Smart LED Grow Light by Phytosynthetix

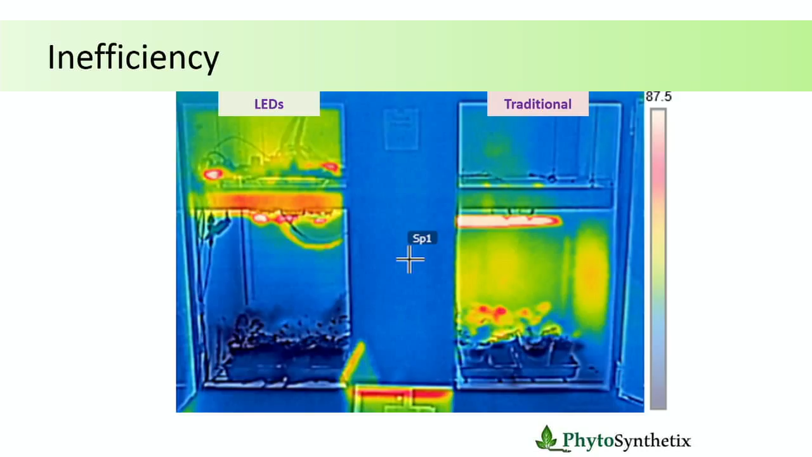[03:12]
it's even worse because it emits a lot of infrared radiation into the plants. Can you see the plants like yellow, red? That's not good for the plants. They really don't like that. And then comes another layer of complication is that plants can waste up to 80% of the energy that they absorb as heat. That's a protective mechanism. As everybody knows here, plants cannot move around. So in nature, they have to be able to adapt to a day that you have a lot of light and a day that is raining, you don't have a lot of light. So they have this mechanism to waste excess of energy when needed. Now, if we are growing food in indoor facilities, why not make our lights adjust to the plants instead of having the plants adjust into the lights?
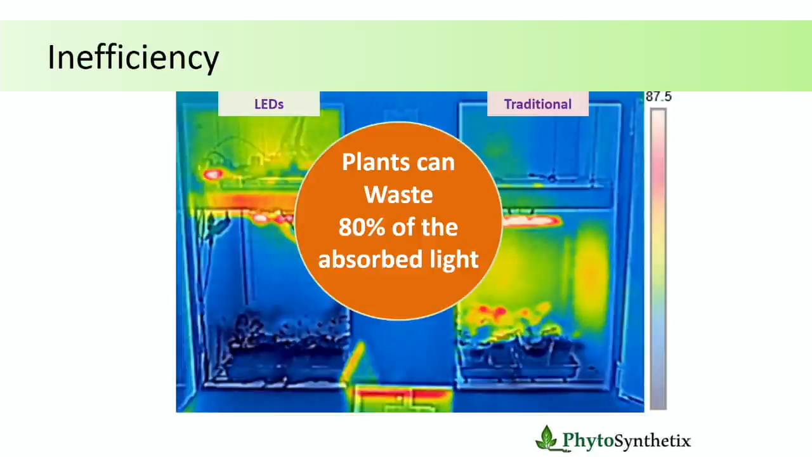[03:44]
And that's exactly what phytosynthetics is doing. So we develop a lighting system that is being controlled by the plants. It's super cool.